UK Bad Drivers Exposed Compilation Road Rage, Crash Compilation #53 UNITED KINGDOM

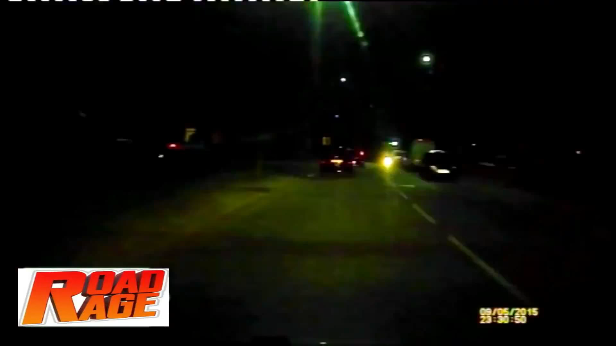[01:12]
He's trying to over-tech this Ford Focus in front. It's just crashed, it's crashed, it's crashed, it's upside down, it's upside down. It's just the air car, head on. It's not, is it somebody's car? Here, give me the phone, give me the phone, you get out.